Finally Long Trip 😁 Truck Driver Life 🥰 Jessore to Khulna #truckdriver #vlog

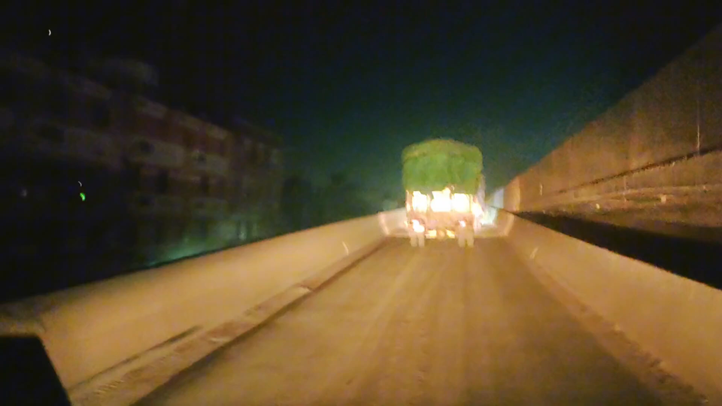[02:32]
বন্ধুরা ফাইনালি গাড়ি লোড হয়ে গেছে, আর এখন আমি আছি টঙ্গি ইয়াতে, যে আপনার টঙ্গিতে যে ফ্লাইওভার বানাইছে ওই ফ্লাইওভারে উঠতেছি।
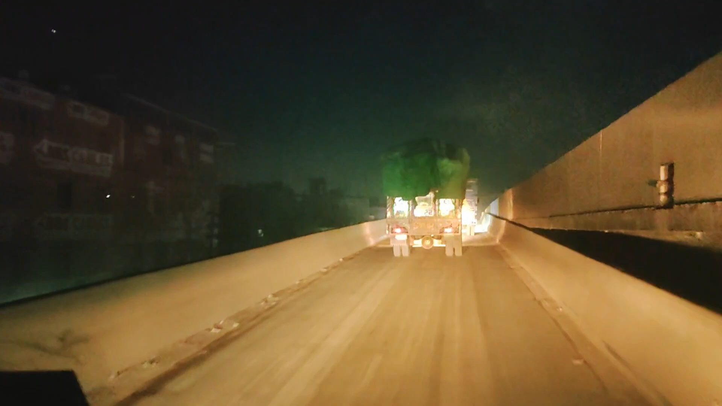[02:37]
তো আপনার এখানে উঠার জন্য দুইটা রোড দিছে আর কি,
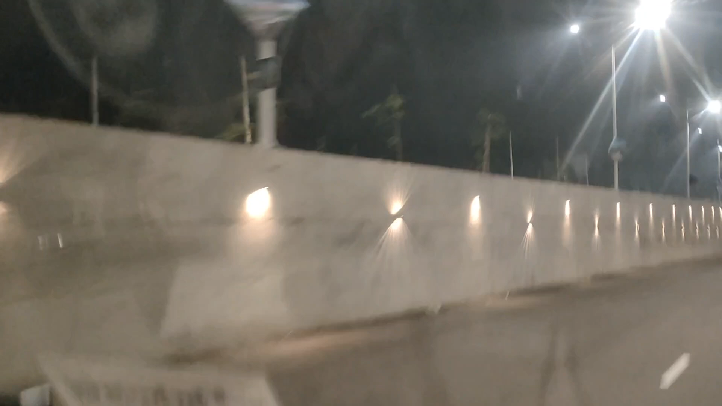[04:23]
এগুলো দেখেন লাইট দিয়ে কত সুন্দর করে ফেলছে, সম্পূর্ণটা দেখেন কত সুন্দর লাগে। এই যে এখন হচ্ছে সবচেয়ে বড় সৌন্দর্য, এটা নিচের সাইড আর কি।
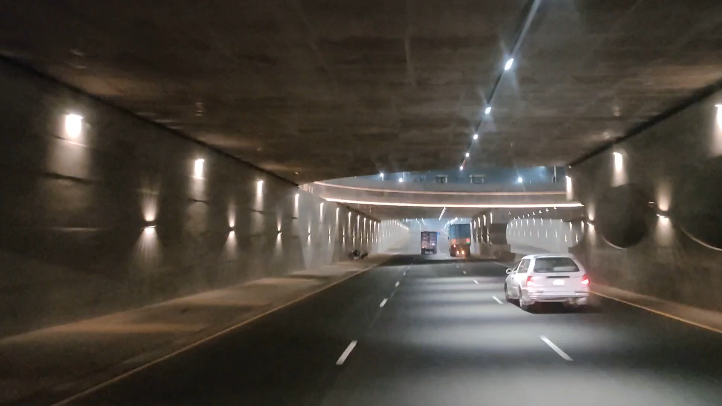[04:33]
এই রাস্তাটা হয়েছে যে উপরে দিয়ে কিন্তু সমান রাস্তা,
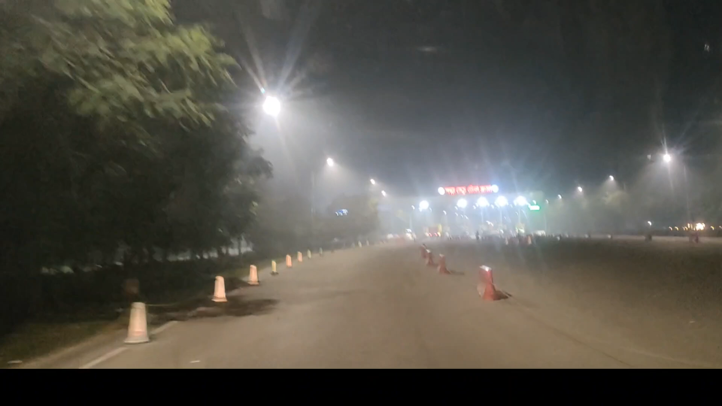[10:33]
যাই হোক, এত বড় একটা পদ্মা সেতু লাইন, কিন্তু এখানে দেখেন শুধুমাত্র একটা লাইন খোলা, এখানে দুইটা চারটা ছয়টা লাইন আছে কিন্তু মাত্র একটা লাইন খোলা।
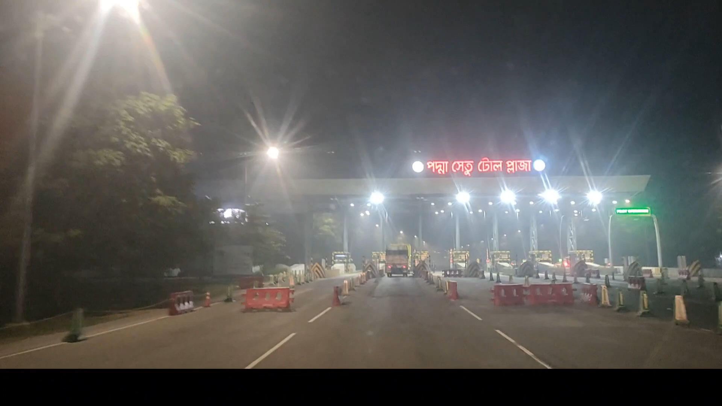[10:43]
এটা দেখেন, এদিক দিয়ে এই একটা লাইন ছাড়া একটা লাইনও খোলা নেই, এগুলো সবগুলো বন্ধ। এমনটা কি লেগে বুঝলাম না, কারণ এখন যদি গাড়ির চাপ বাড়ে তাহলে কি হবে?
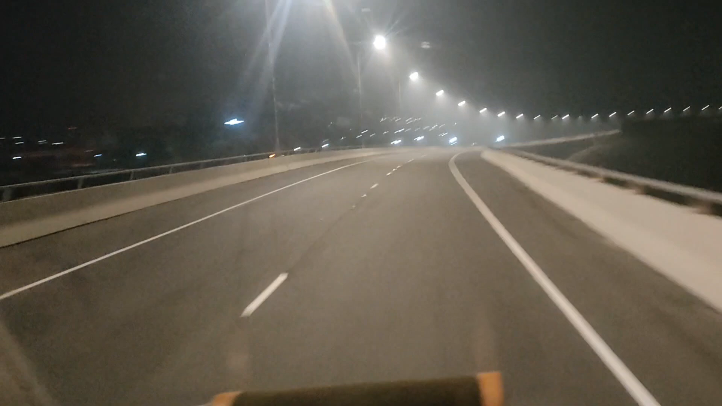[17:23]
অলরেডি গাড়ির টান 65 মিটার গেছে, কিন্তু দেখেন গাড়ির টান 65 মিটার গেছে, এই যে এখন ডালে নামতেছি,